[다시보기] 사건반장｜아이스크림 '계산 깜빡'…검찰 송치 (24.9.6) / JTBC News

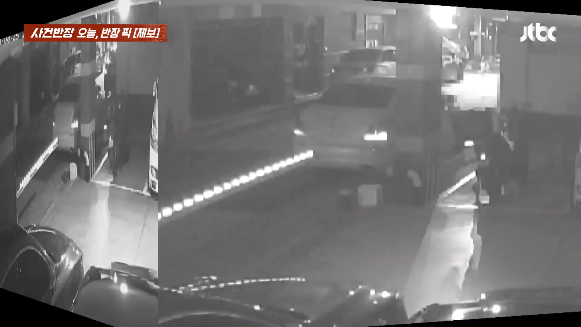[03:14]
잠시 후 꼼지락 꼼지락 꼼지락 뿅 하고 나오더니 오토바이 시동을 켜고 내려서 오토바이 뒤쪽을 꼼꼼히 살피죠.